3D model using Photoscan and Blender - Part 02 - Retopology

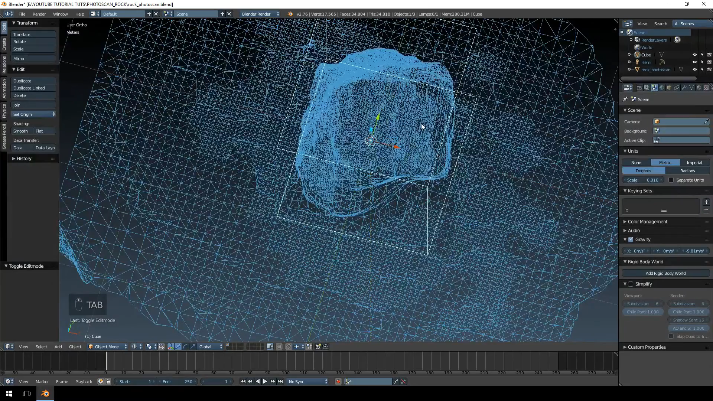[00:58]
So we're going to jump into the top view and we're basically going to do the same thing with the top.
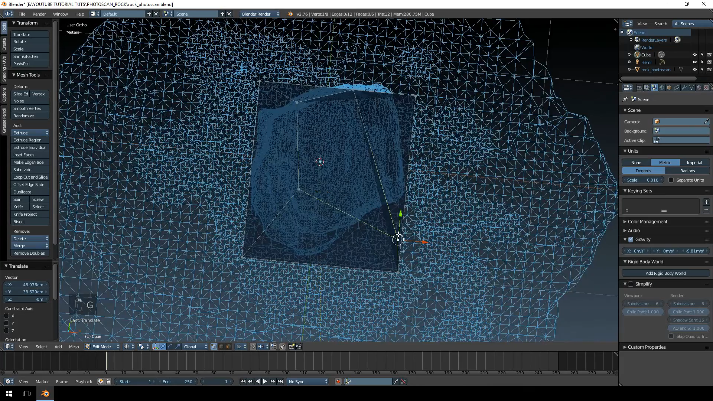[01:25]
And this is the bottom piece.
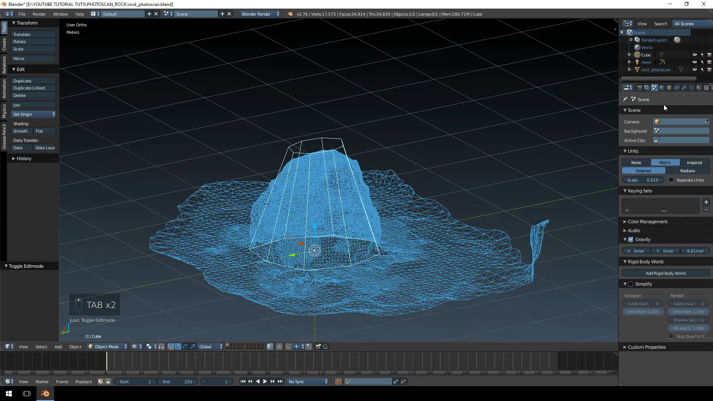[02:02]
I'm going to add a shrink wrap modifier and
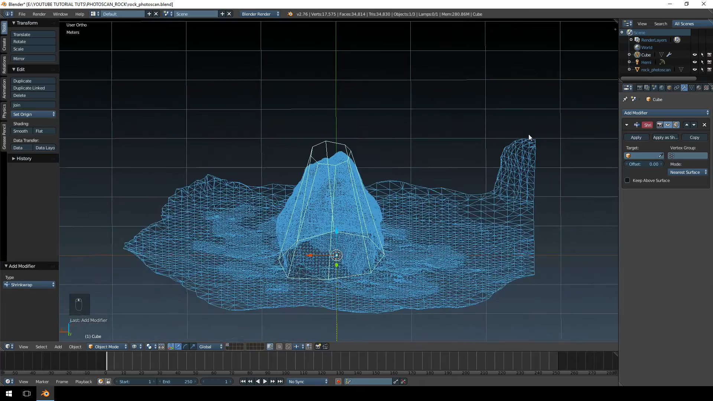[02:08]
we're going to set the target as the rock photo scan, the higher polygon model.